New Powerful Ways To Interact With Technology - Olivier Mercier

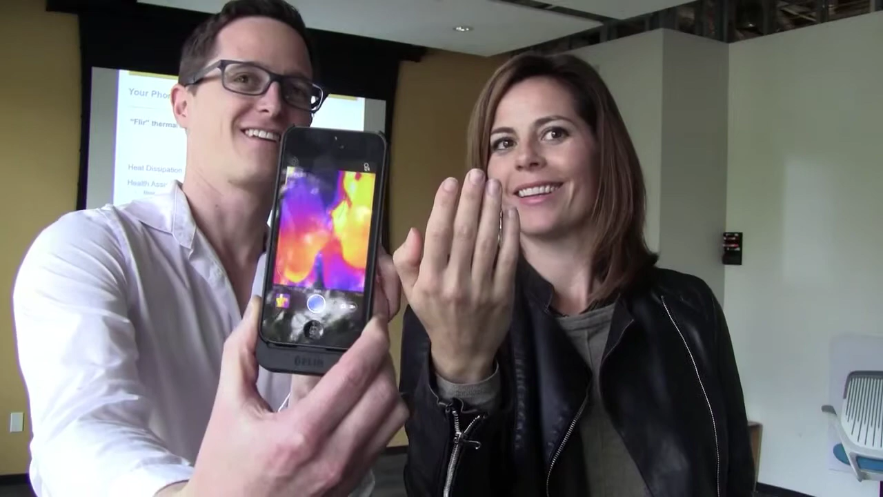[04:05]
Oh yeah, yours is way warmer, it's going to explode, watch out. I just put it under my legs.